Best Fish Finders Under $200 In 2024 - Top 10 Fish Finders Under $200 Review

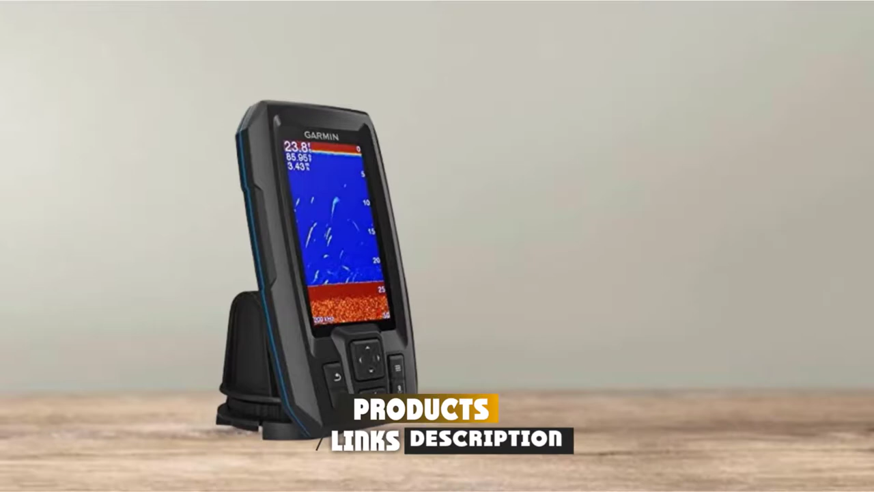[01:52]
Though small in size, it provides a wonderful view of what is underwater as it utilizes high-performance Garmin Chirp Sonar technology, which provides crystal clear and detailed images with outstanding target separation and resolution.
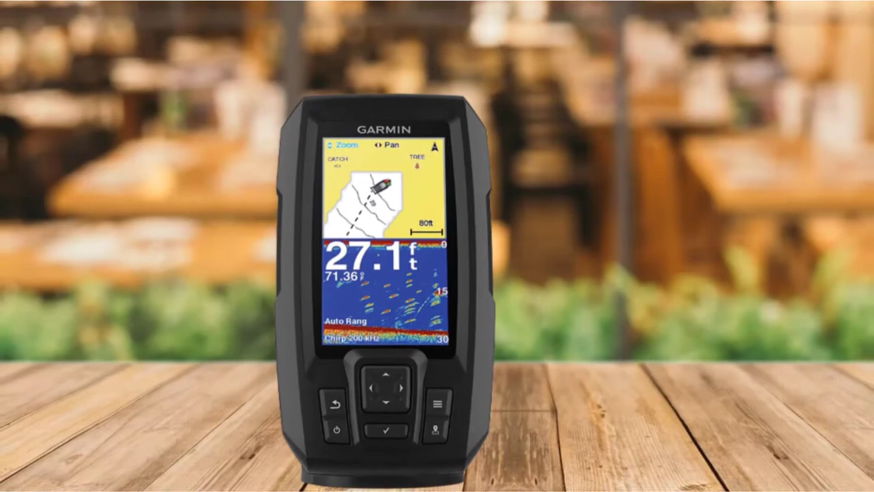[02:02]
On screen: depth 27.1 ft
It comes with a multi-frequency dual-beam transducer, which makes it suitable for both shallow and deep water.
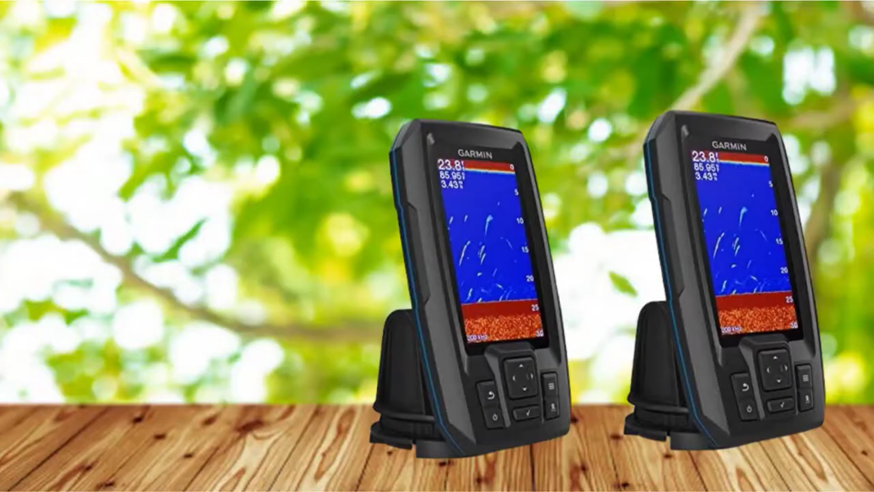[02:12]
The screen is bright and readable in glaring sunlight as well as in foggy and low-light conditions. You can clearly see the fish, fine structure and bottom contour.
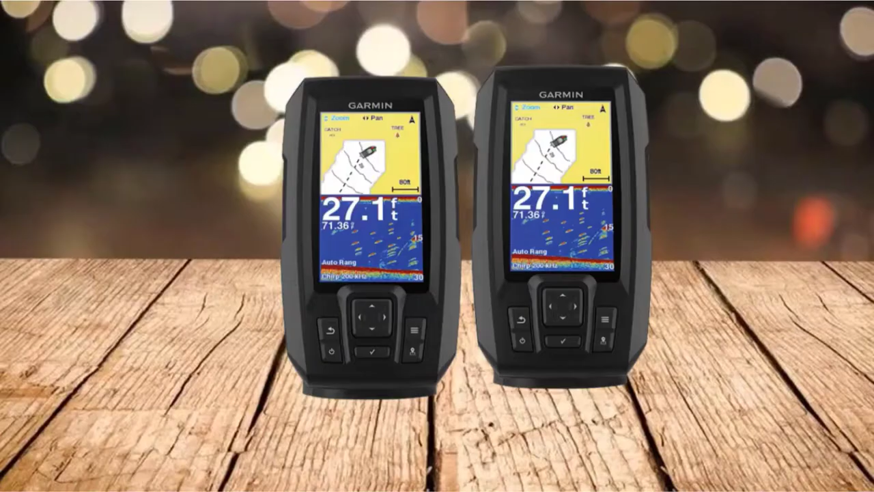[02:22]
It also displays the water depth and temperature with the top-notch accuracy you can expect from a Garmin device. The Striker 4 Plus is built in GPS, and you will be able to mark waypoints and create routes.
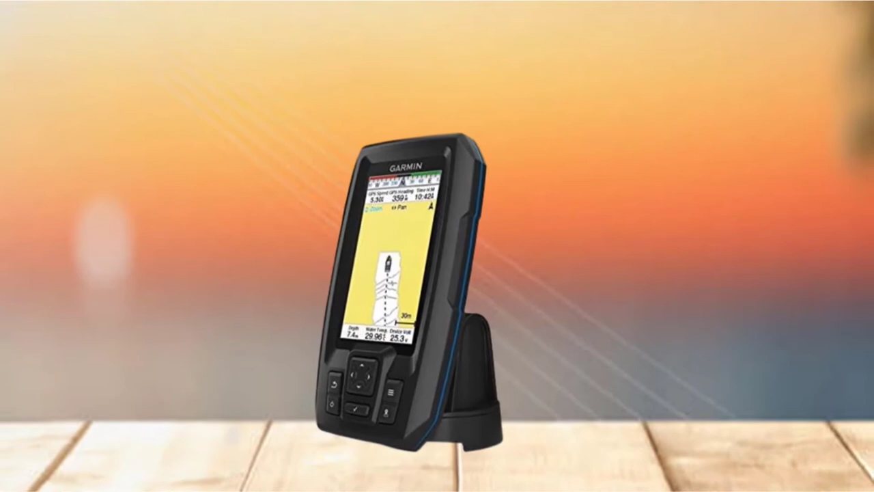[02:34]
You will also be able to create your own maps with the integrated Quickdraw Contours mapping software. It also determines and displays your boat speed. The number 3 position is held by Garmin Striker 4 GPS Fish Finder. Featuring Chirp technology, ClearVue scanning sonar, and a high-sensitivity GPS system at this price point, the Striker 4 is the best affordable fish finder, and it offers amazing bang for the buck. It has a built-in classic flasher for ice fishing,
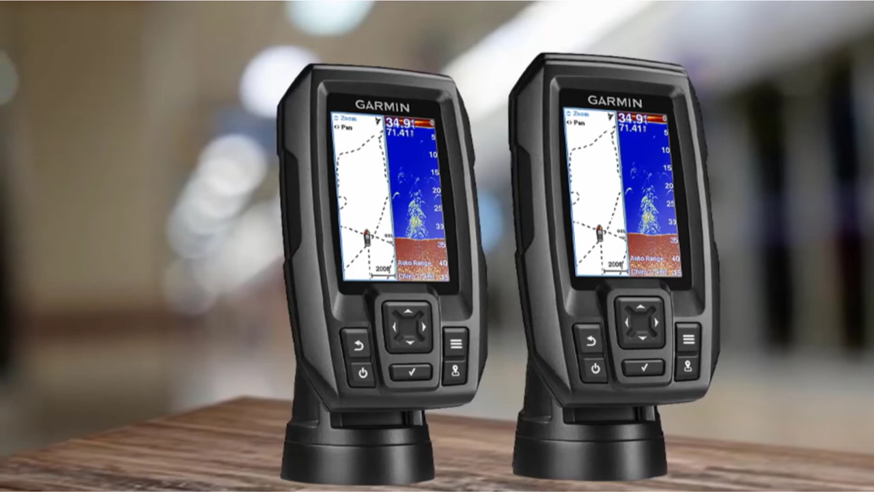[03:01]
and the handheld size is convenient for ice hole hopping. It is also perfect for kayaks, fishing canoes, small boats, and for traveling. It even comes with a protective carrying kit. The Striker 4 provides a detailed and clear display thanks to the chirp sonar that transmits multiple, continuous signals with frequencies ranging from high to low resulting in vivid
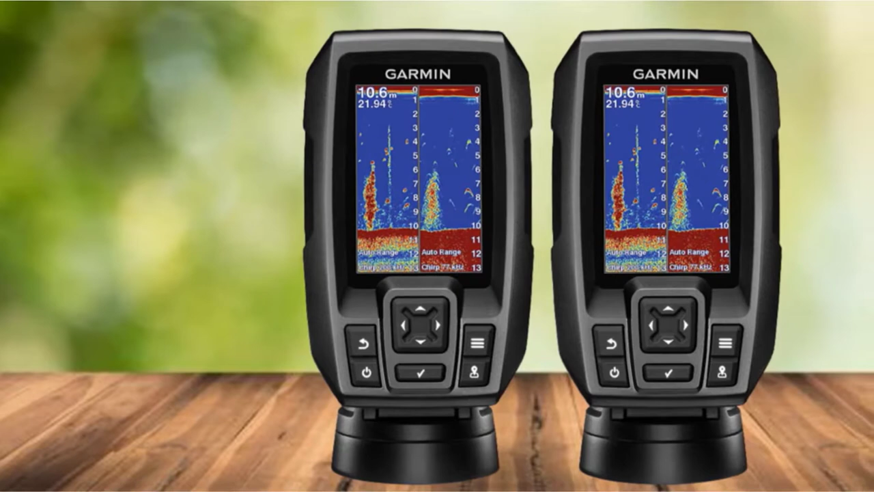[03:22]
images of objects and crisp fish arches with great target separation. ClearVue technology enhances the clarity, and the screen has good contrast. It is a top-rated affordable fish finder for its accuracy in deep as well as shallow water. This GPS fish finder combo has high-sensitivity Garmin GPS built-in. You can create waypoint routes for navigation on unfamiliar waters and mark your favorite fishing spots and easily navigate back to them. You can even scroll back through sonar images to mark waypoints.
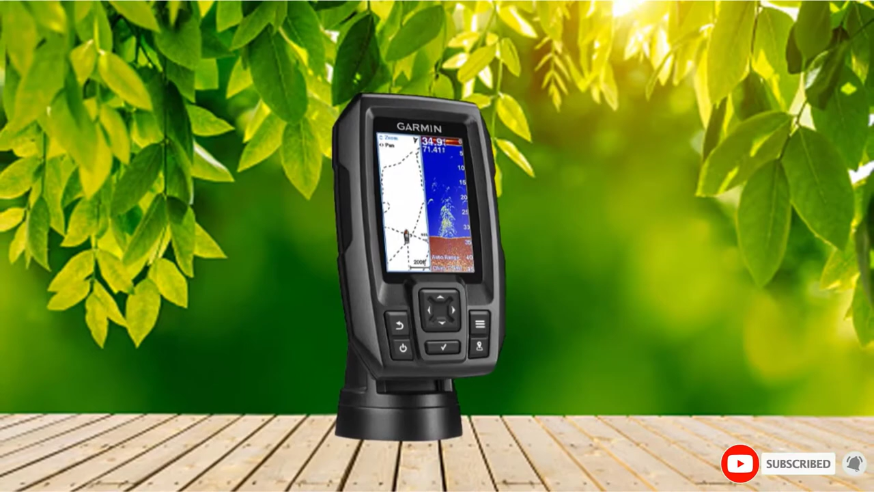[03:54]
This unit also calculates and displays your boat's speed on the screen.
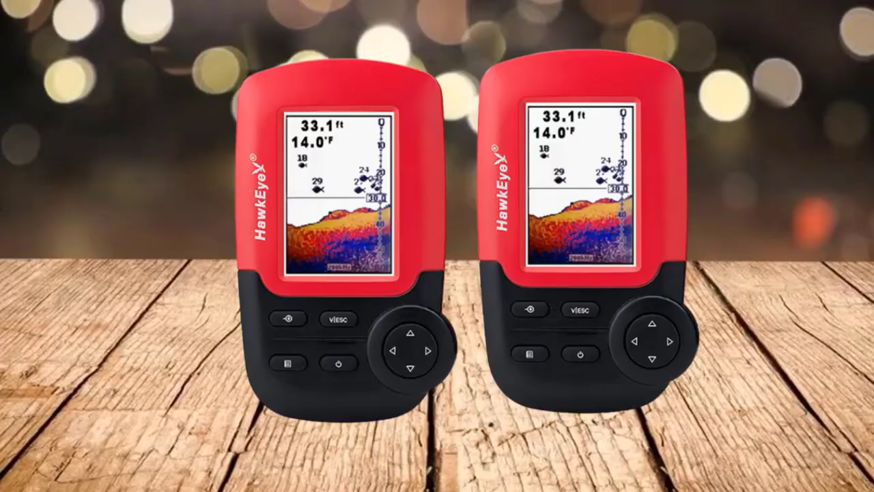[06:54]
On screen: depth 33.1 ft, water 14.0°F
and the high-definition Verdu View TFDN color displays clear images even when mounted feet away.
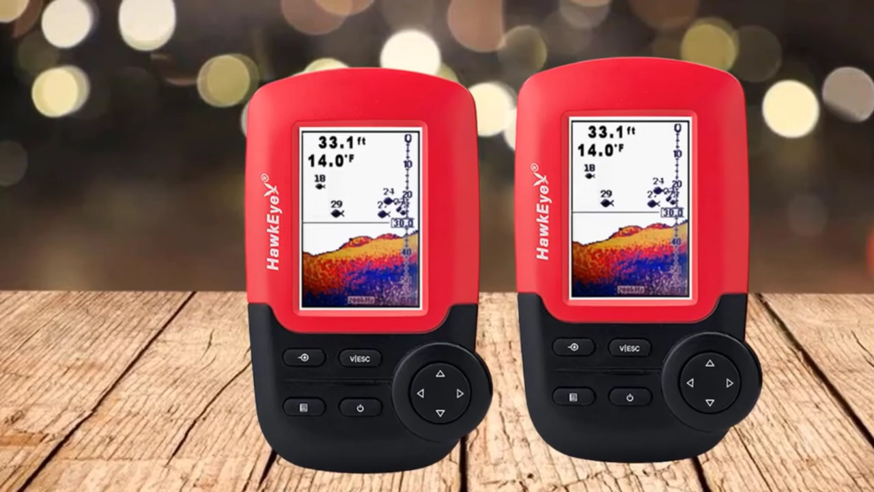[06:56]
On screen: depth 33.1 ft, water 14.0°F
It utilizes four AA batteries, which are easy to swap out when they run out of juice while in the water.
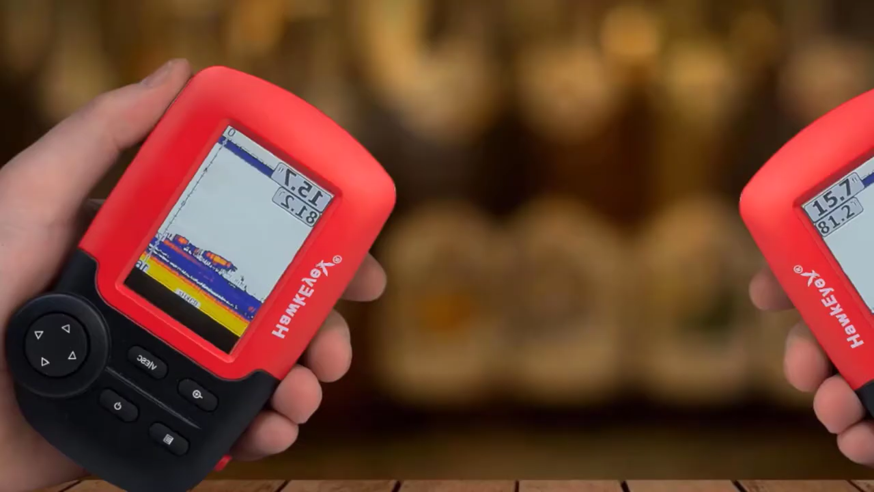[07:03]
A set of batteries will last about six hours. This portable fish finder comes with a carrying case.
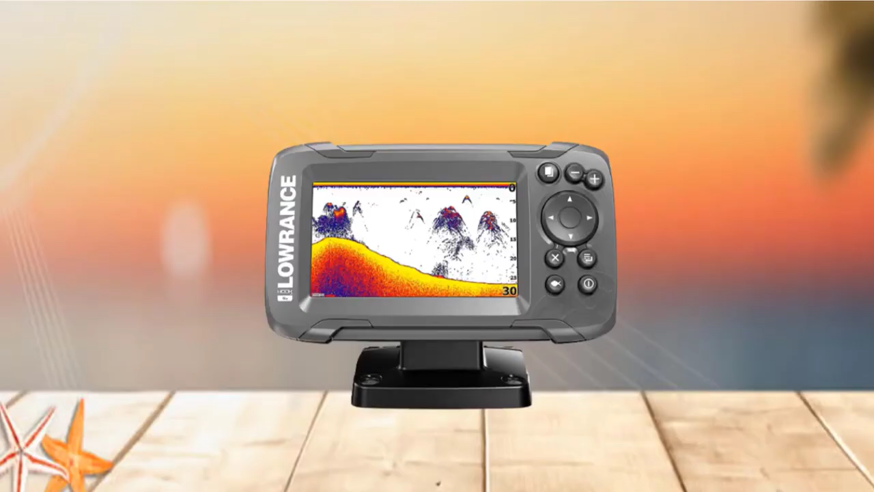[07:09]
Moving on to the next and number seven with Lawrence HOO K2 4X Fish Finder.